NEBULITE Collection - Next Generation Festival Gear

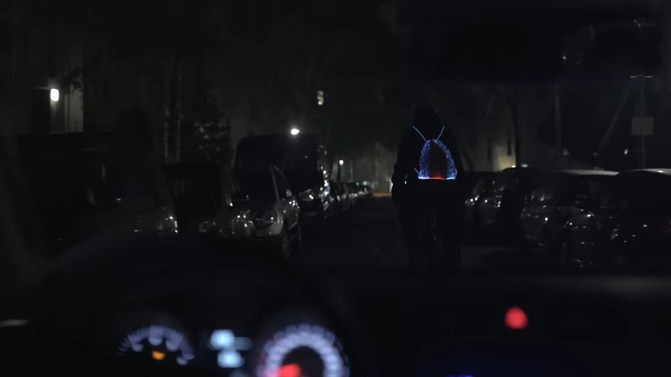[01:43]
That's why we incorporated a bicycle feature that automatically lights up a bright red when you suddenly have to brake.